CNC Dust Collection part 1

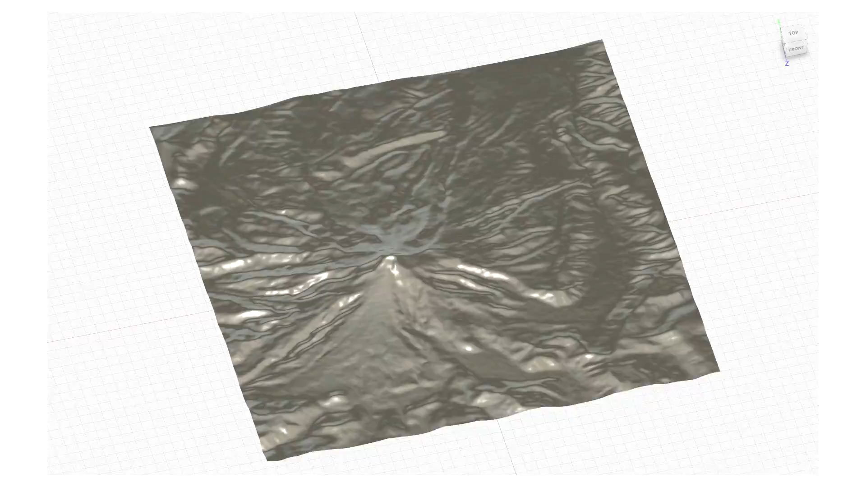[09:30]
So I made a terrain of Mount Hood and I could do some 3D carving.